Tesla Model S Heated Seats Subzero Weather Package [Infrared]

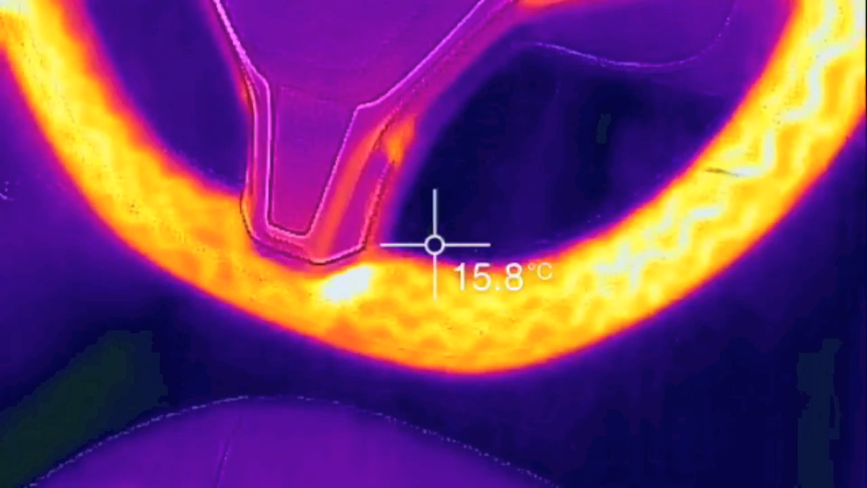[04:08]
On screen: spot 15.8°C
That is cool.
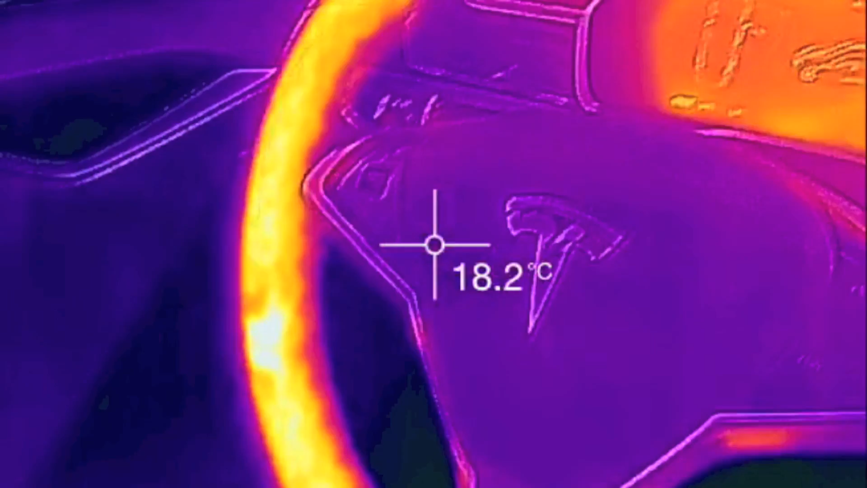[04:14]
On screen: spot 18.2°C
Seems to be a bit of a light spot there.
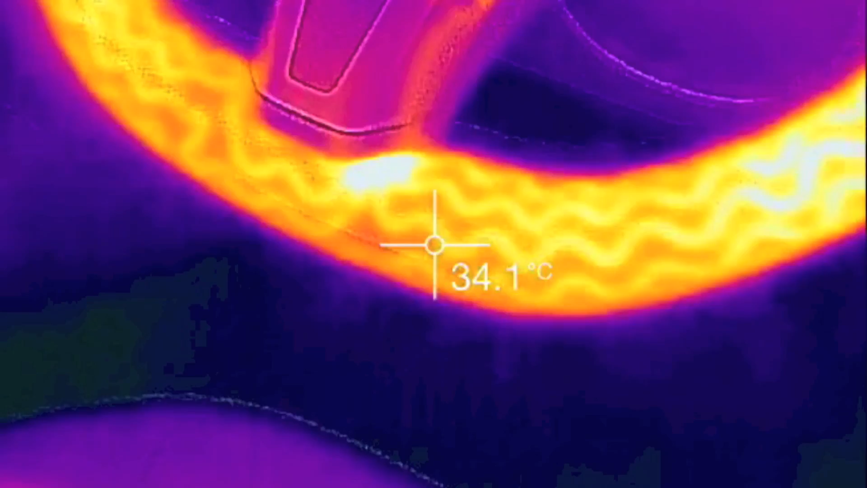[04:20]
On screen: spot 34.1°C
Down there. Down there. That is cool.
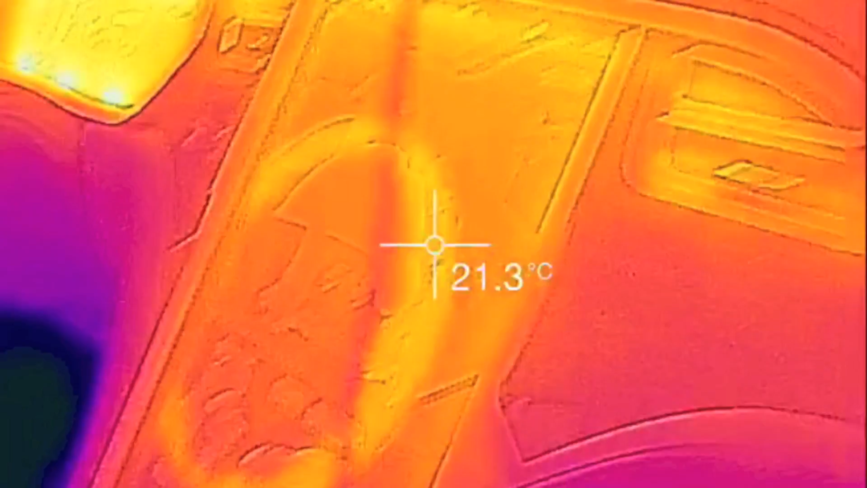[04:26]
On screen: spot 21.3°C
And the wiper element. I don't know if there's anything you can really see. Come outside.
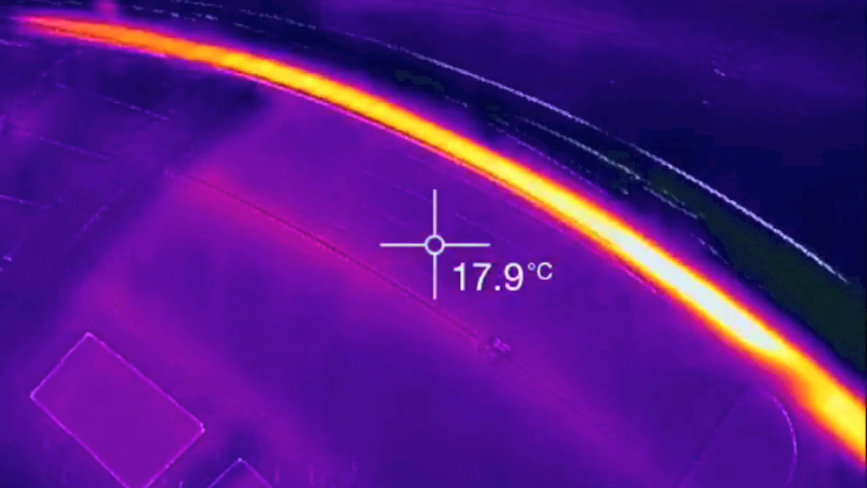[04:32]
On screen: spot 17.9°C
Oh, here you go. If you come out to the outside of the glass, you can see,
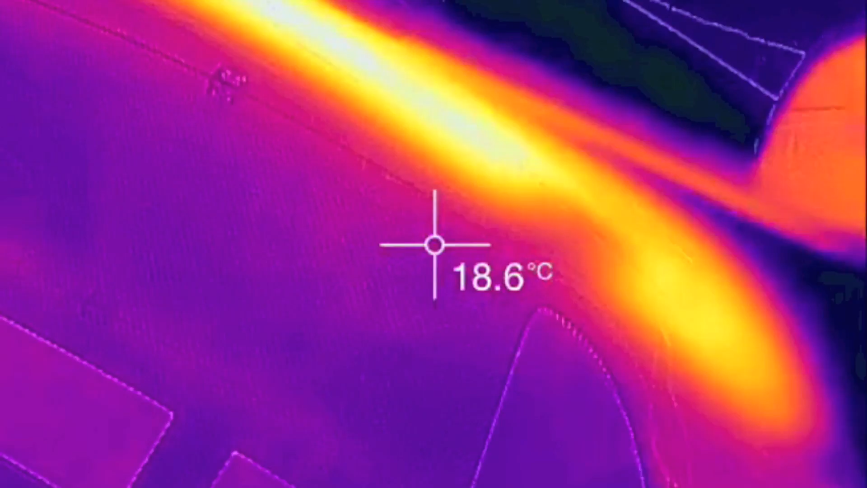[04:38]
On screen: spot 18.6°C
you probably can't really see from here. When I look, just with my eyes,
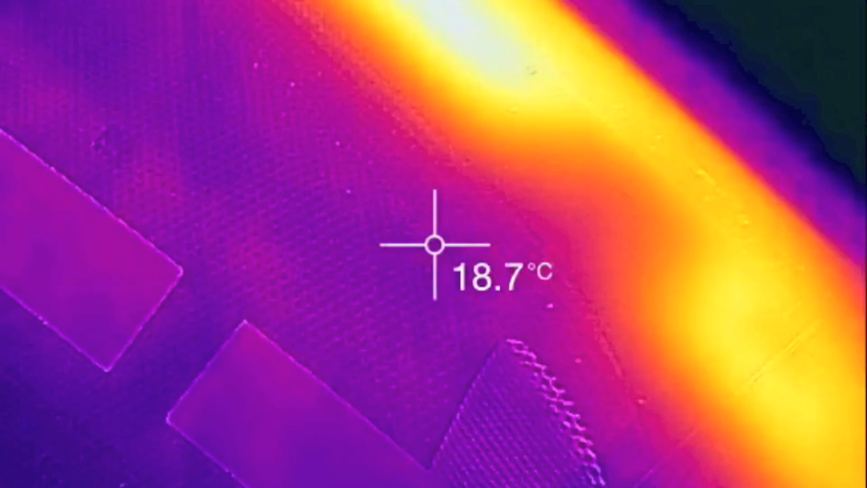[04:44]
On screen: spot 18.7°C
there's actually kind of grid lines here. See if you can see that.
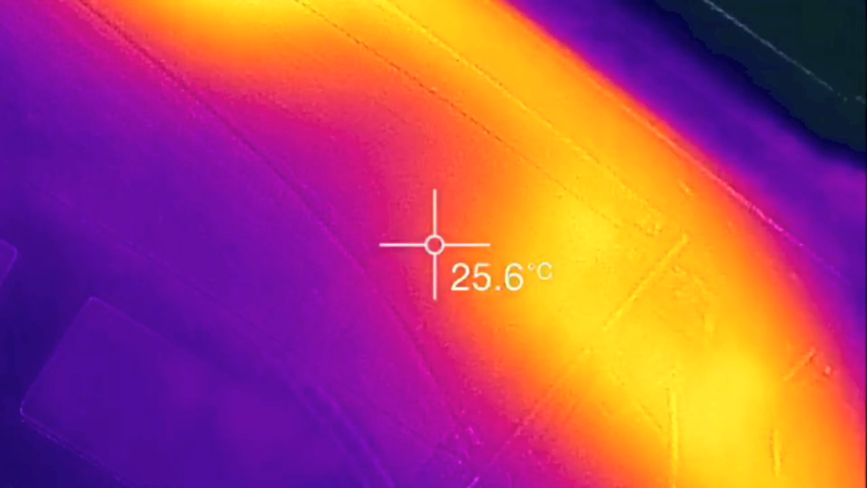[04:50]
On screen: spot 25.6°C
Not really, eh?
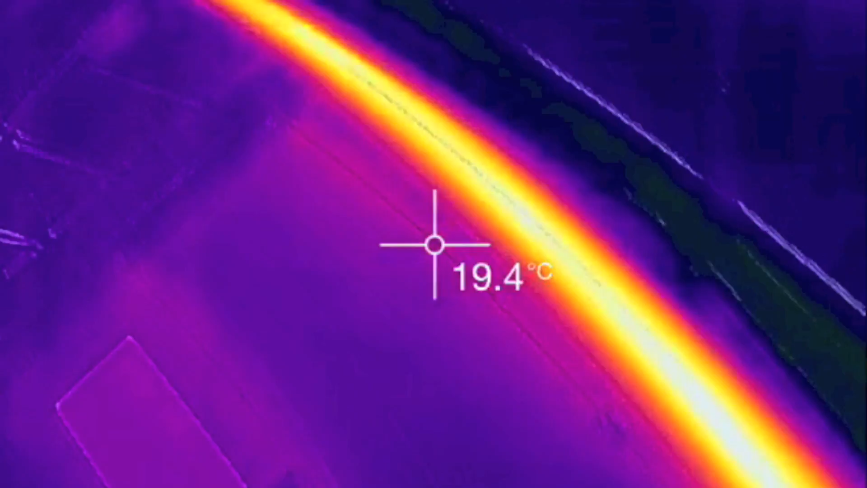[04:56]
On screen: spot 19.4°C
So there's the heated wipers setting. I'll come around the door here and see.
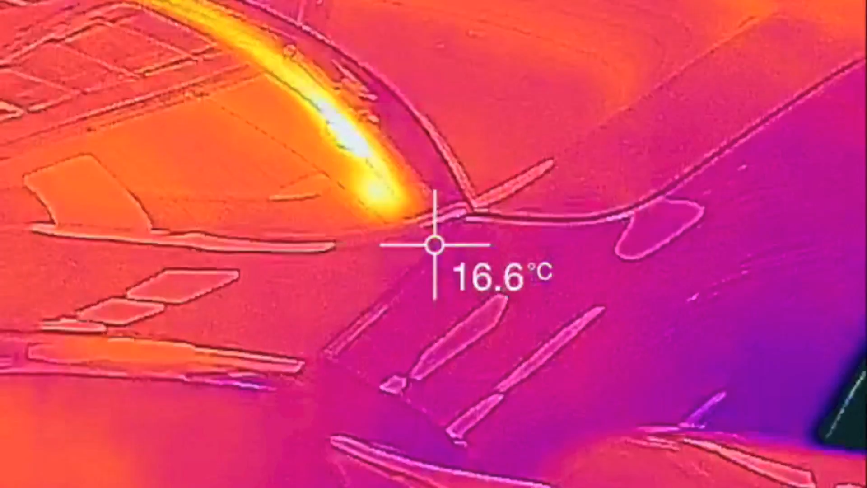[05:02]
On screen: spot 16.6°C
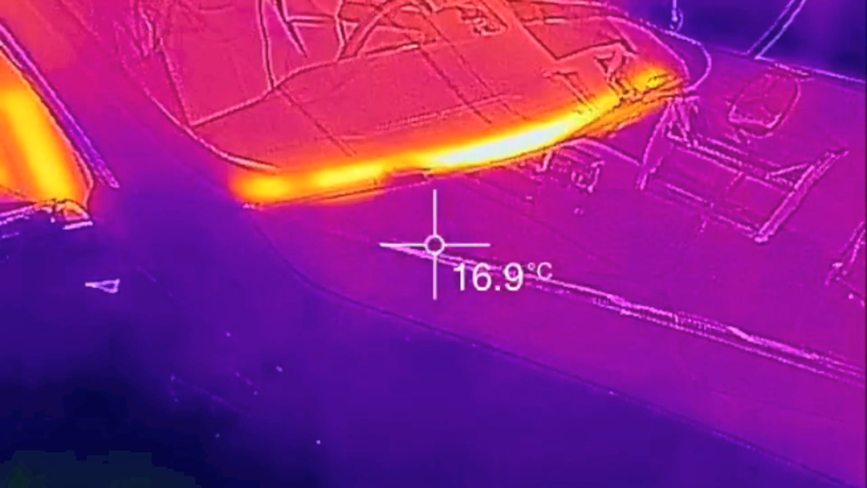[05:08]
On screen: spot 16.9°C
So there's the heated wiper setting. So that prevents the wipers from freezing to the windshield and helps keep them working better.
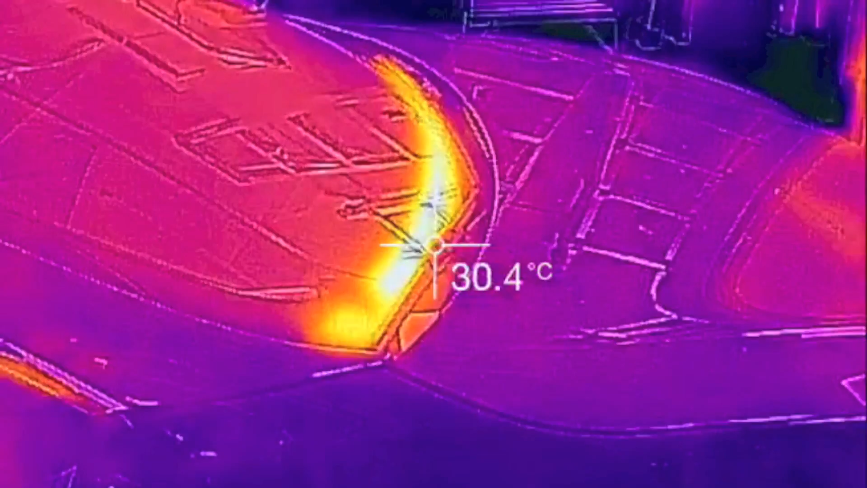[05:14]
On screen: spot 30.4°C
And the heated seats.
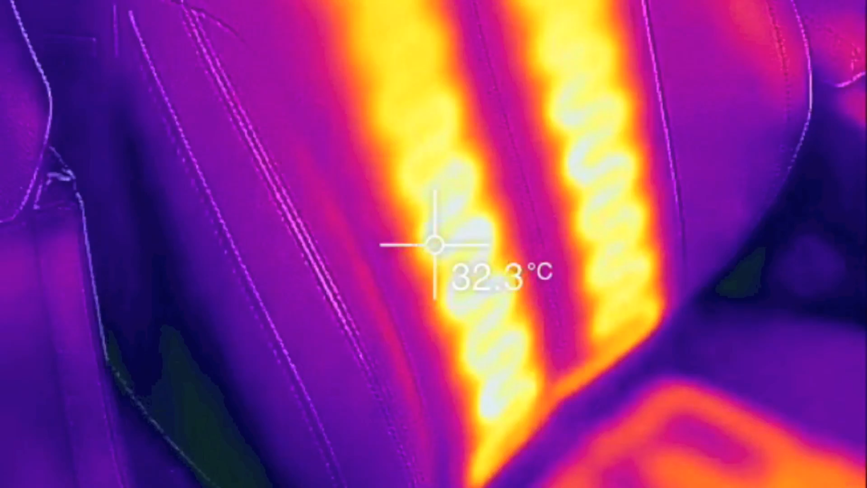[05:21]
On screen: spot 32.3°C
I'm not sure if they've kind of hit their peak temperature or not. Seems to be 32, 33.
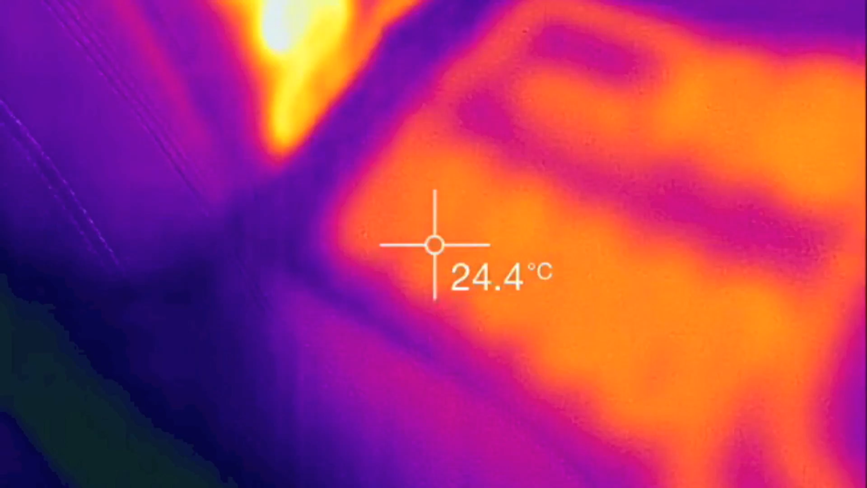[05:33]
On screen: spot 24.4°C
And then the bottom's 25. Let's look at the back temperatures.
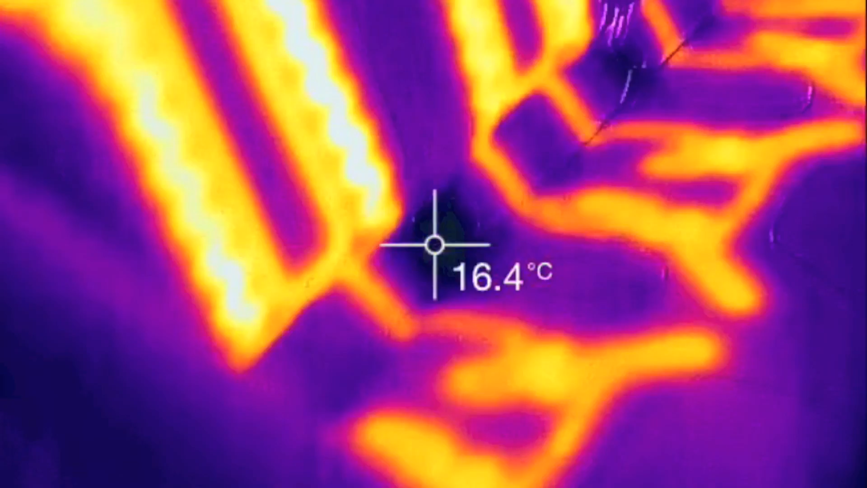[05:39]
On screen: spot 16.4°C
So we'll look at this one.
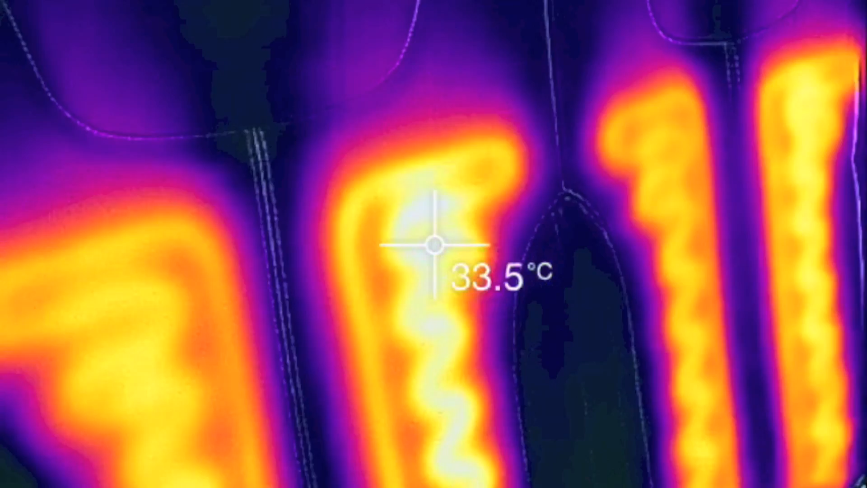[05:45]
On screen: spot 33.5°C
So 33 roughly on the back.
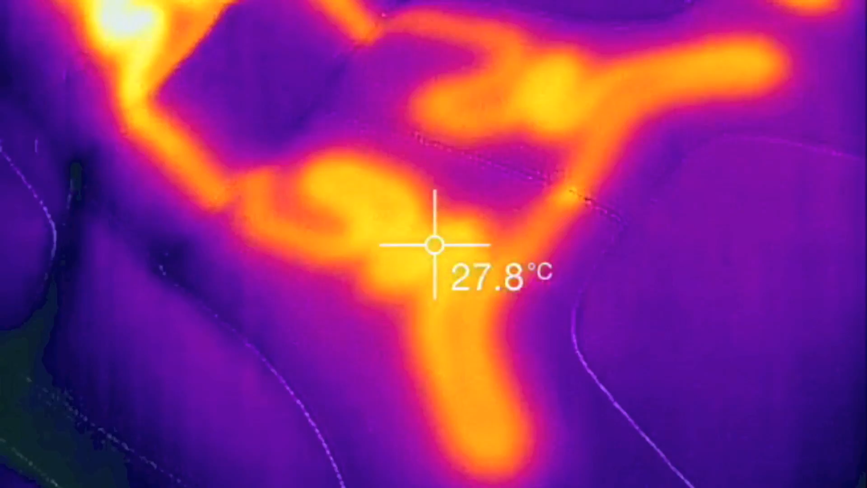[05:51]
On screen: spot 27.8°C
27 or so. 28 at the bottom. Okay.
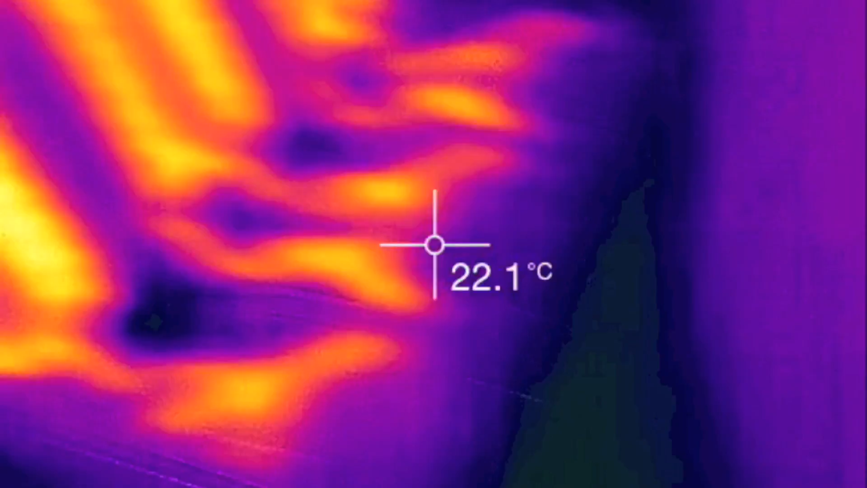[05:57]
On screen: spot 22.1°C
Well, I'm actually kind of surprised how well you can see the the pattern of the heating wire,